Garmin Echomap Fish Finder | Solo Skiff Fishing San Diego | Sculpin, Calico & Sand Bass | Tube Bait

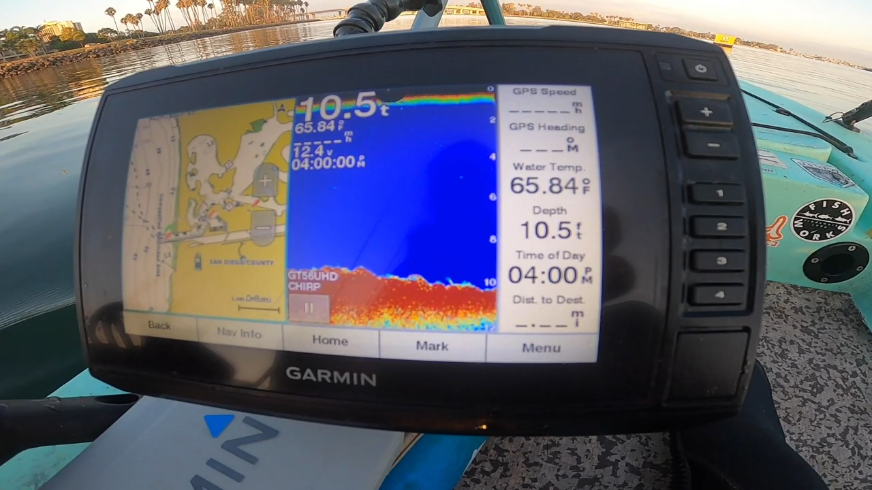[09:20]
On screen: depth 10.5 ft, water 65.84°F
So it's got all the important info on it. Right here. It's got. Water temp. It's got my speed. My heading direction.
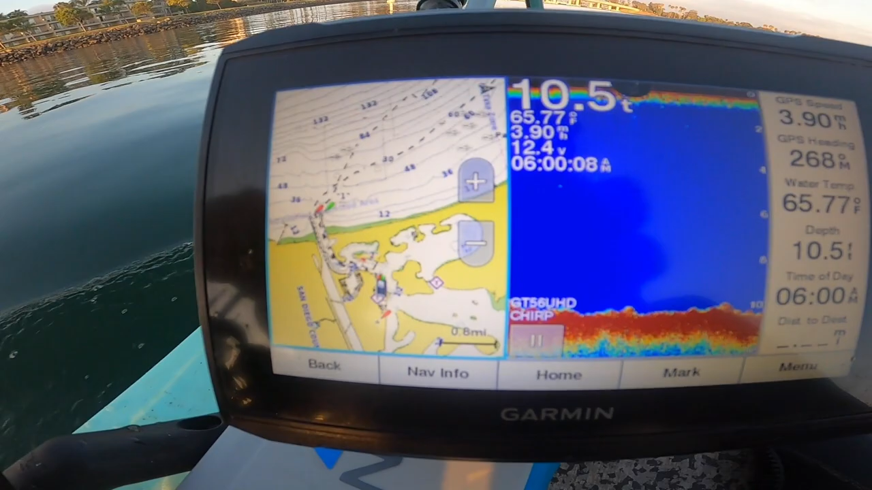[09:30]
On screen: water 65.77°F, speed 3.90 mph
And then what's really nice. Is that if you zoom in on these maps. It's got really really nice.
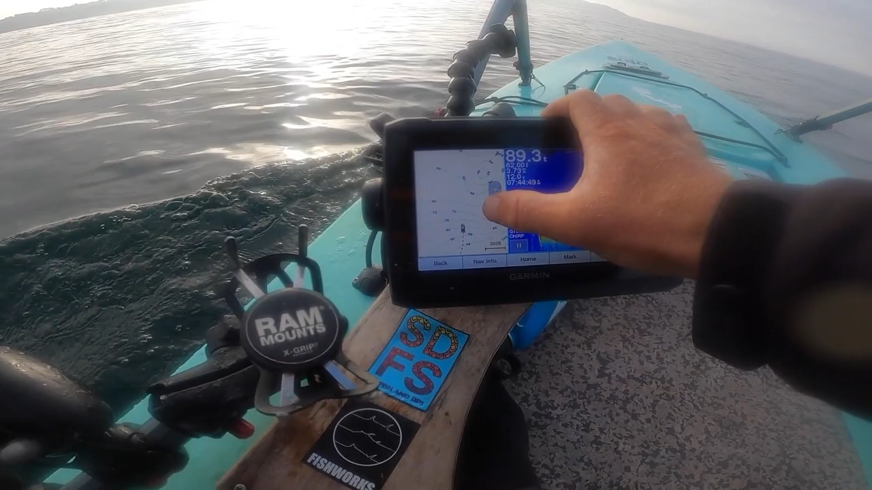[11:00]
All right. It's just super nice. So you can see them coming up.
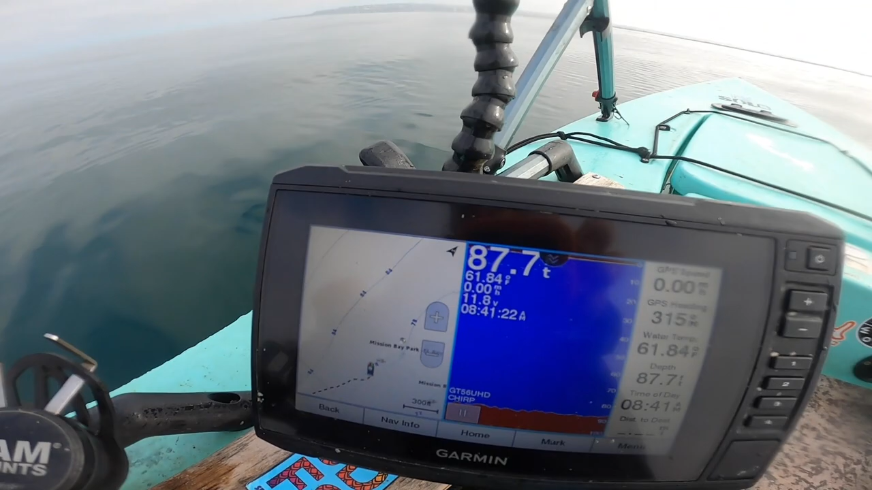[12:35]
spot and saw some marks on the bottom and go back to it
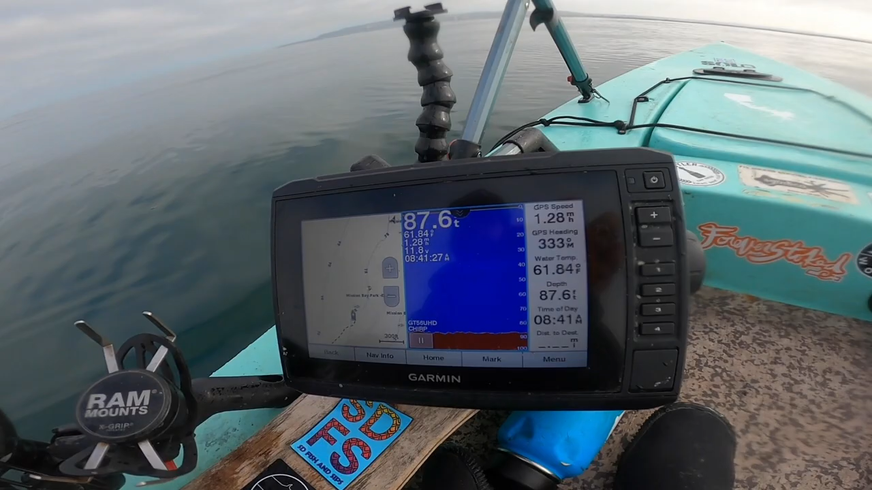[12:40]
On screen: depth 87.6 ft
then I dropped down the master baits the red
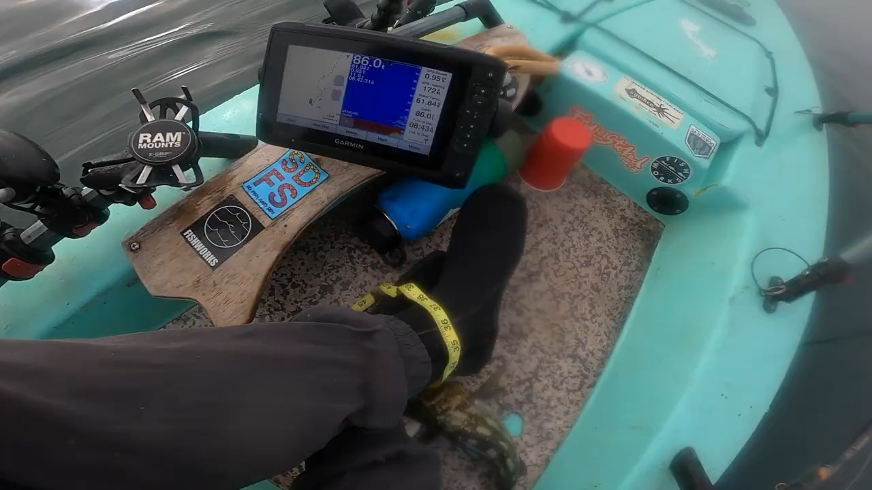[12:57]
that marking all those fish on the bottom